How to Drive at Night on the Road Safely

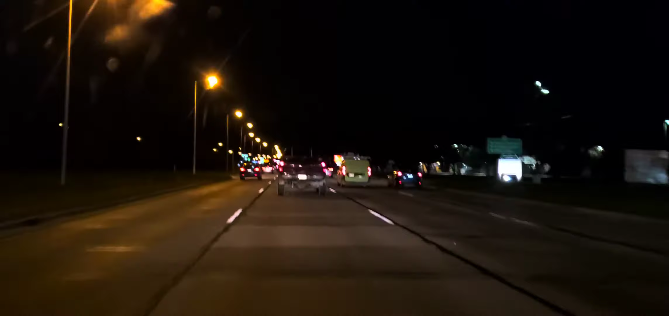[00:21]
So, safe here. This is a typical morning drive. You want to have at least four car space cushion between yourself and other vehicles. You want to be actively looking left, middle, right, and checking rear mirror. Typically in the morning, people are in a rush to get to work. I'm going to make a lane change. Mirror, turn signal, blind spot. I got over to the left lane. You can't see your blinker. On your DMV test or road test, they want to see you make very smooth lane changes.